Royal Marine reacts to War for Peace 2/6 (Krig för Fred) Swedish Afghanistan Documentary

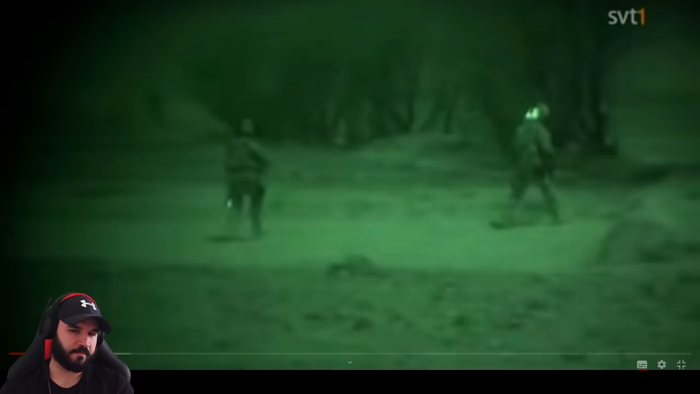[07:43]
Golf Bravo, Fox Bravo, Bravo Quebec. Vi kommer fortsätta anfalla på stridskolon.
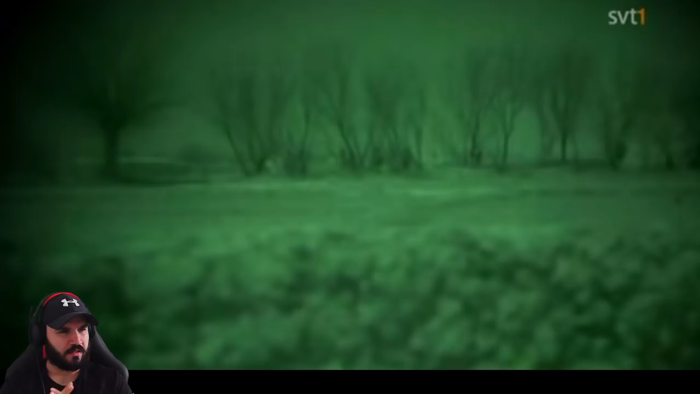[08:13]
Ja, det är ungefär 30 minuter sedan som vi fick ett meddelande om att där fanns 8-12 insurgenter beväpnade med en sedan tidigare känd talibanledare.
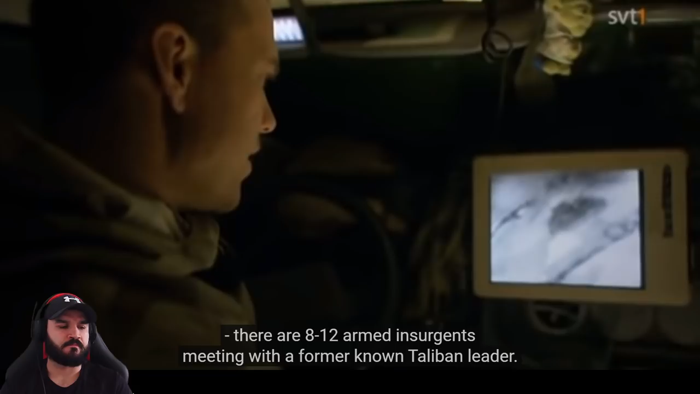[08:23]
De har någon typ av möte på innergården.
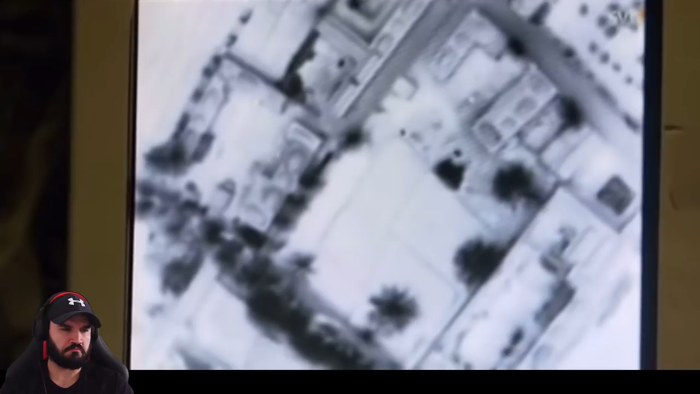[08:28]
Right, so it looks like they're either doing a bit of a nighttime reconnaissance mission or potentially an attack on this area to compromise that meeting from taking place. I'm not sure which one it's going to be. I'd imagine it'll probably just be a recce because there doesn't seem to be too many of them and they look like they're carrying next to nothing. So light, ready to fight is the motto here. Yeah, probably is a reconnaissance.
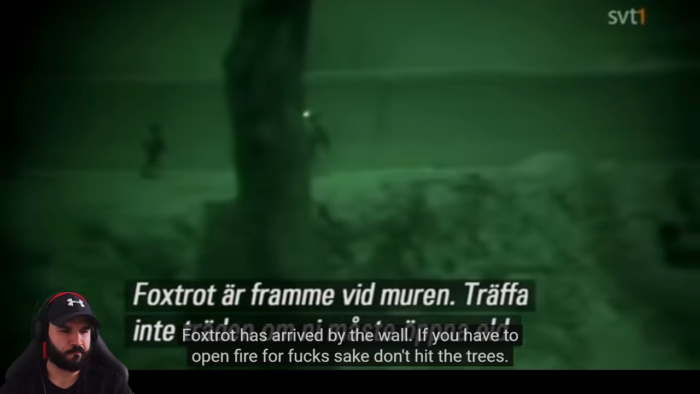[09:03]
Yeah, Dolly. Fair one.
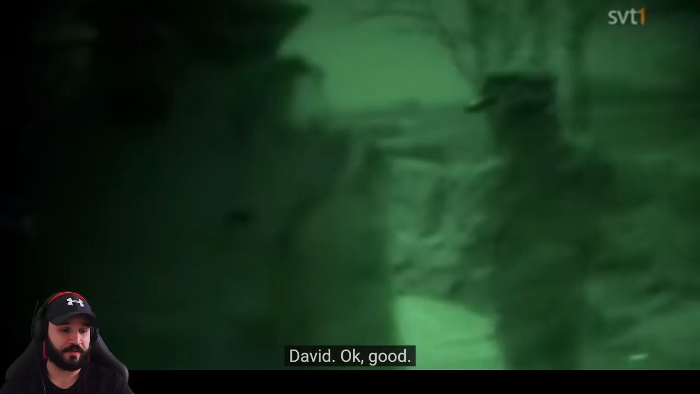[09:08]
Don't hit the trees, guys. That's them.
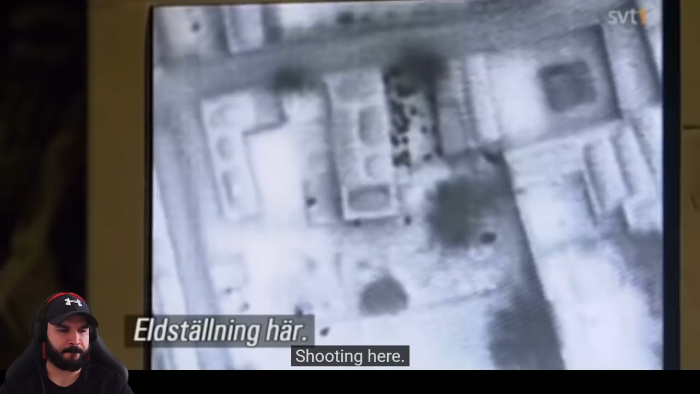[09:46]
Golfbobo framåt I västlig riktning längs med muren eller mot porten.